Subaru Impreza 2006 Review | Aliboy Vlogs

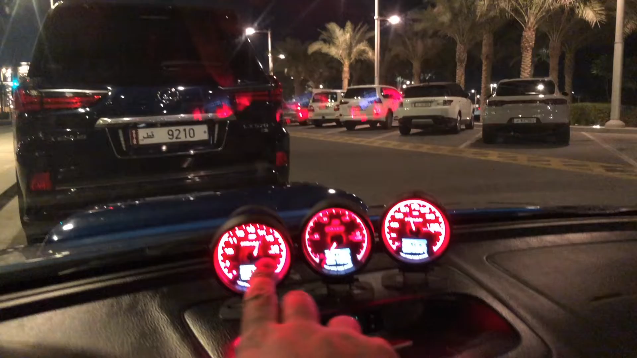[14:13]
So, meron siyang volt, vacuum, and water temp. Wow. So, actually, natry ko na yan. Kung ubos na, kung ubos na yung water ko doon at hindi ko na-check, nag-aalam yung gauge na yan dyan sa wala. Talaga? Oo, marami. Sobrang happy ako naman. May gamit. Hindi ko yan from Manila pa. Okay.